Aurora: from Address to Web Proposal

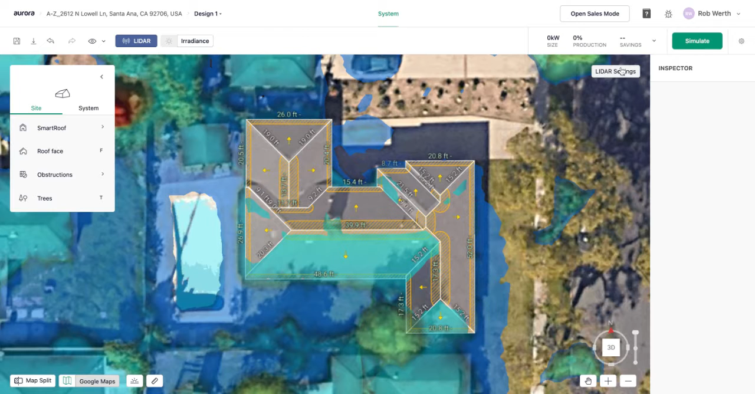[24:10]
And what that gives you is a data set of basically the height of everything that's on the ground. If you like, you can go into LIDAR settings and you can select point cloud and this will actually show you all of the pings.
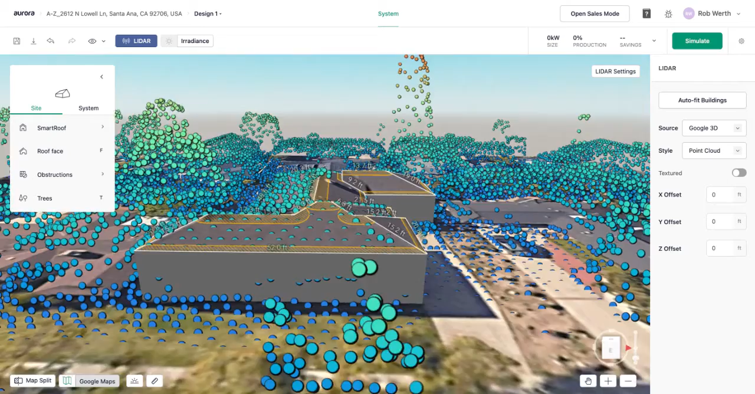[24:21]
So you can see we did a pretty good job for this piece here, but this one here is well above all the pings.
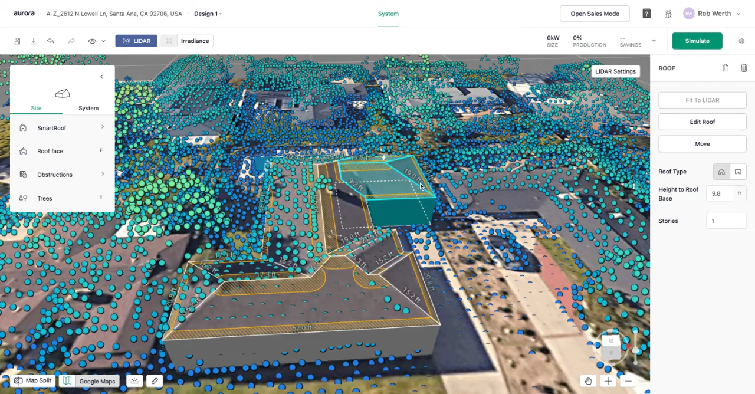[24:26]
So what I've done here is I've selected it and I can change the height of
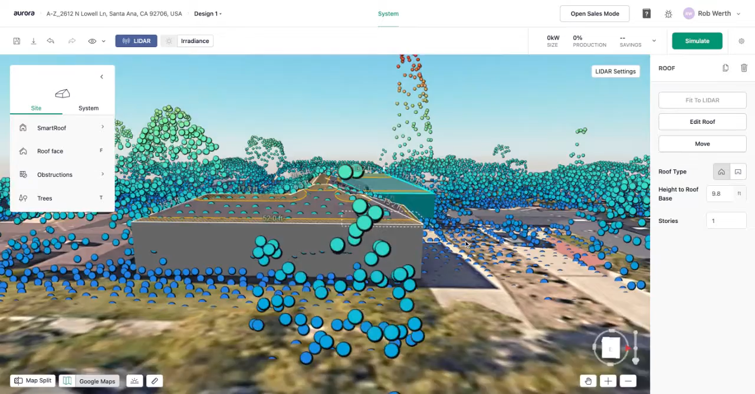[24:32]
this structure either by using my height to roof base my stories inputs here or I can actually just click my arrow and drag this. And what I'm going to do is I'm going to drag until I'm right at the level of my LIDAR data.
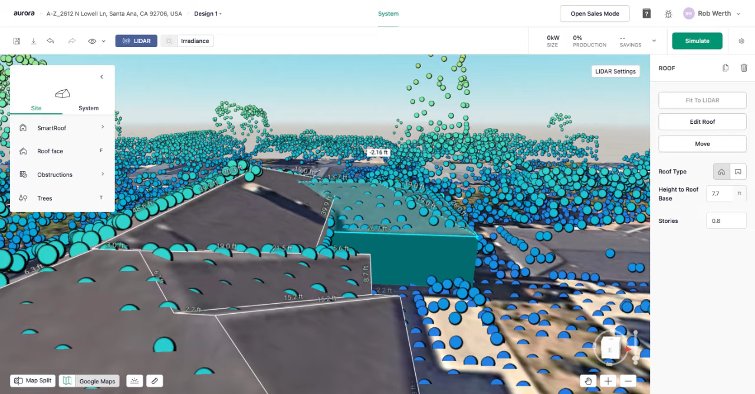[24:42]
That looks pretty good. I also have the ability to fit my buildings to the LIDAR data set. You can see that's available here.
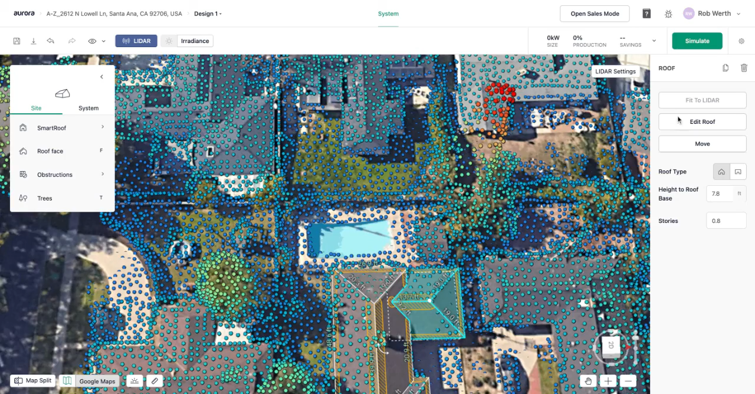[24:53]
I'll do that for this one.
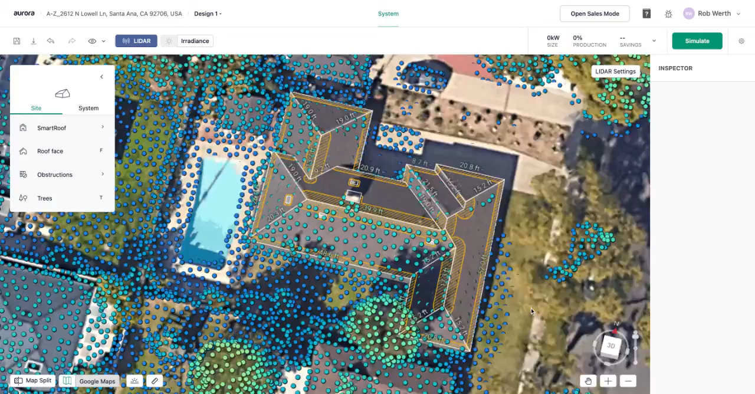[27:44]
I can look at my LIDAR data and I can see that these trees on this site are definitely here.
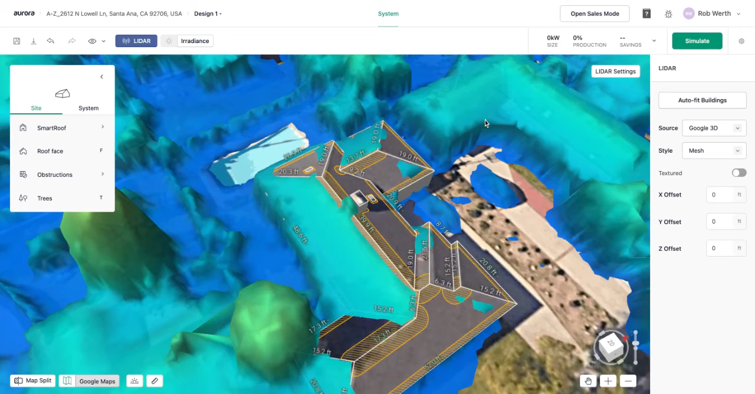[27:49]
And I can go ahead and run my irradiance analysis and it should take these trees into account when it does that.